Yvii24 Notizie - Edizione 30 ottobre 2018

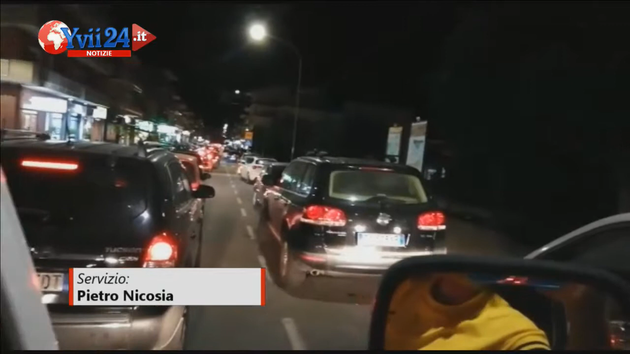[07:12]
plesso che ospita l'Istituto Comprensivo Bruno e il secondo circolo Verga. La circolazione stradale risente pesantemente dei doppi turni, sia all'ingresso alle 14, sia all'uscita alle 19.
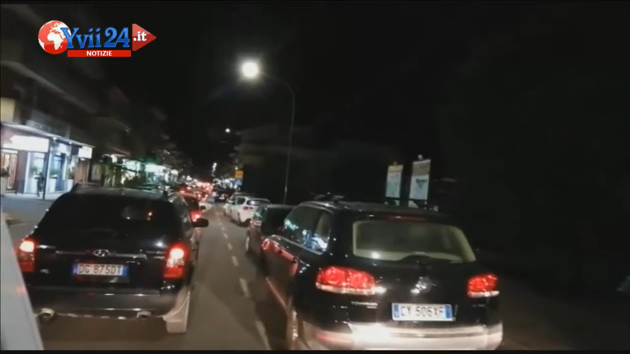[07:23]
Lunghi file nei due sensi di marcia in Viale dei Fiori e blocco stradale in Viale dei Mandorli, dove la situazione diventa pure rischiosa per i ragazzi e i pedoni in genere. Sotto l'aspetto della viabilità non sembra essere operativo un piano ad hoc e i disagi per gli automobilisti sono infiniti.